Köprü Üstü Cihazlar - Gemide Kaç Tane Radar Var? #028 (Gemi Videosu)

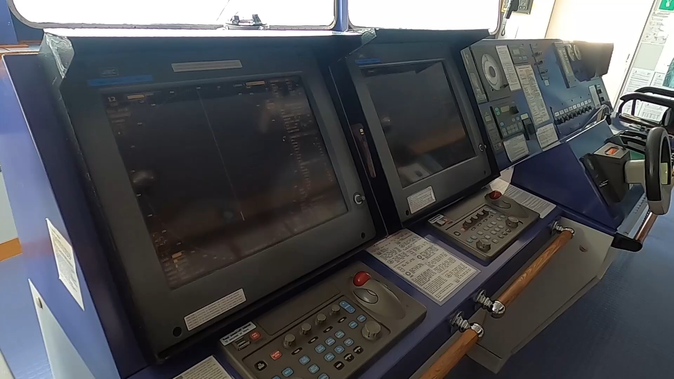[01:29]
Bu bizim için kullandığımız en önemli seyir yardımcılarından bir tanesi radar. O yüzden bunların bakım tutumu, performansları bizim için gerçekten önemli.